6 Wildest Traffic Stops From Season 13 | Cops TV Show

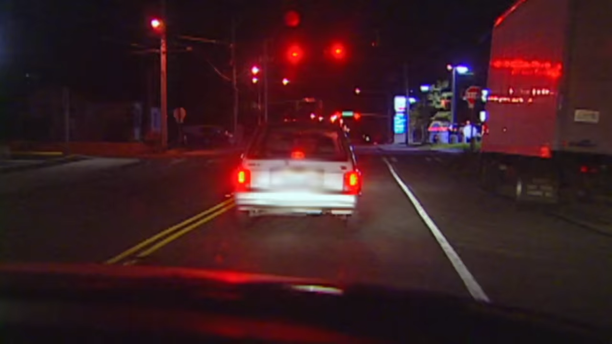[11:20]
No failure to complete stop. Got a couple of traffic infractions on him, so stop him.
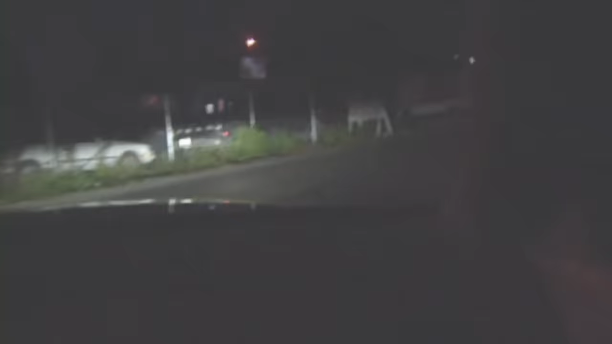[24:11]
Looks like he's running this stop sign here onto the avenue.
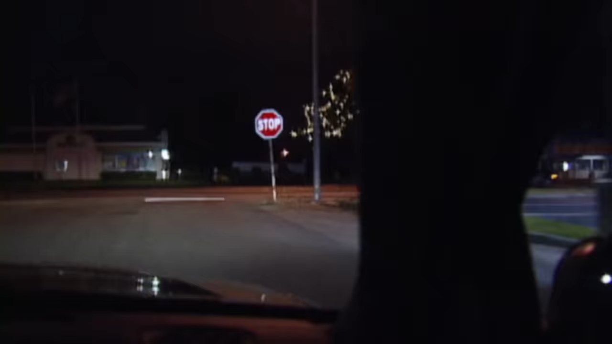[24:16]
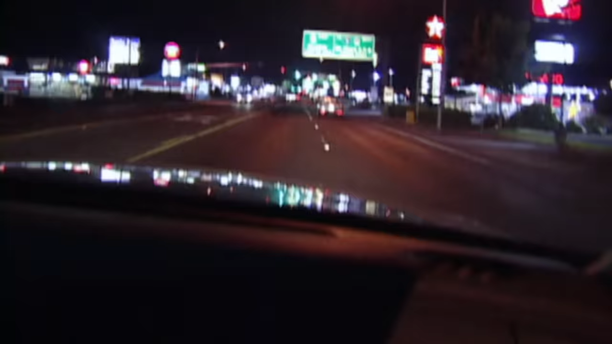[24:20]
Got one taken off southbound on the avenue.
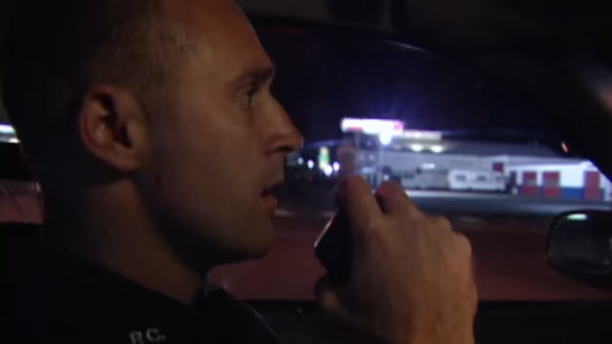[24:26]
It's just a green El Camino right now. I don't have a plate. From where on the avenue?
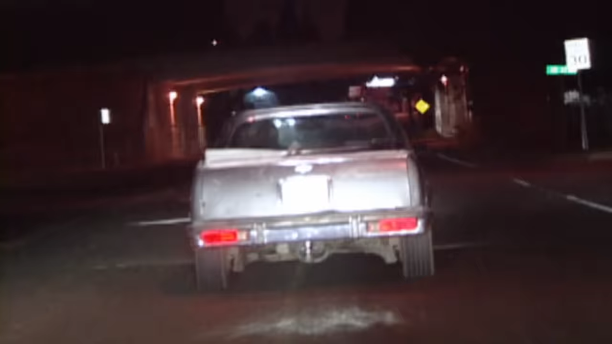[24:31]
We're just passing 108th right now. Looks like he's sticking out. He's waiting at 108th.
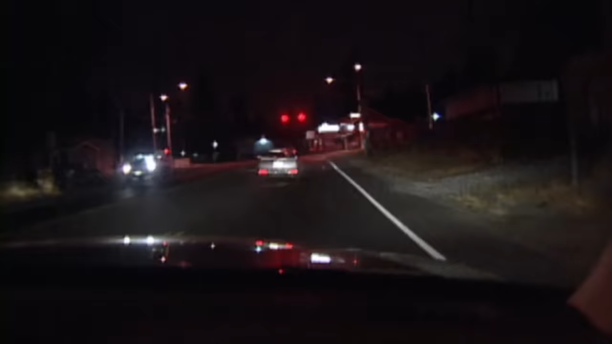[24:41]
Yeah, go ahead and call. He's just stuck something out the window. I don't know what it was. He's sticking something out. Oh, shots fired. Shots fired. Location.
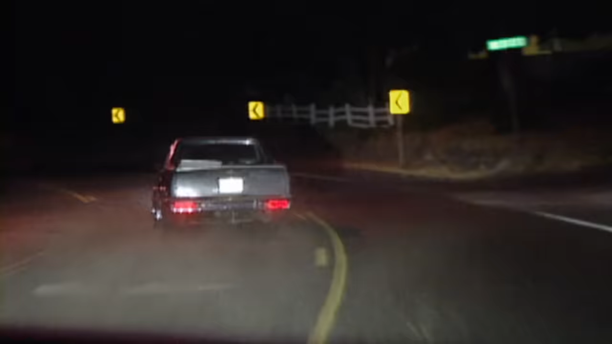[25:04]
We had several shots fired. 370 again. Coming up on 96. We're going to say continue on Yakima, RC Street here at Park. Northbound 96 and C Charles.
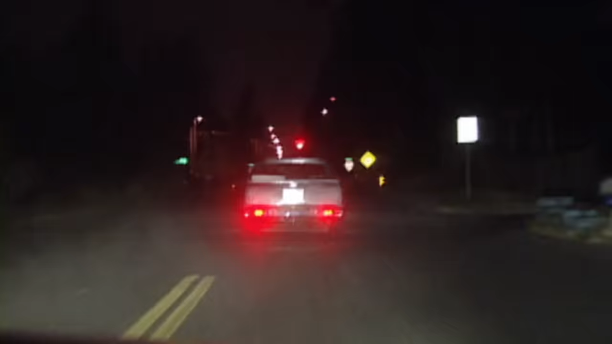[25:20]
More shots fired, 257. We're going to go back eastbound on 96. Eastbound 96. Another shot fired.
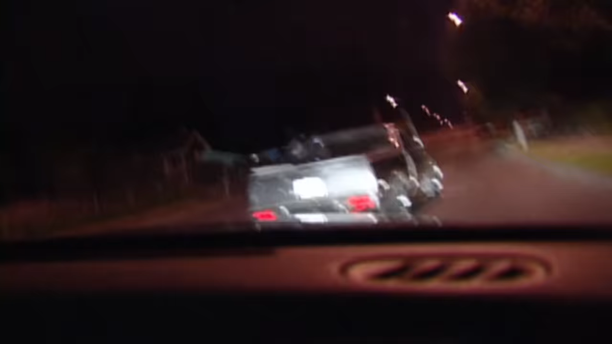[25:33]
Driver's firing shots. Another shot fired, driver is firing shots,
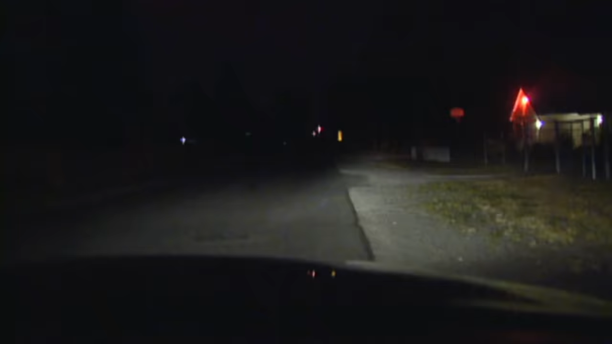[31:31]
I'm gonna turn on this white pickup truck here. It's going pretty good, and we got a couple white ones on our hot sheet.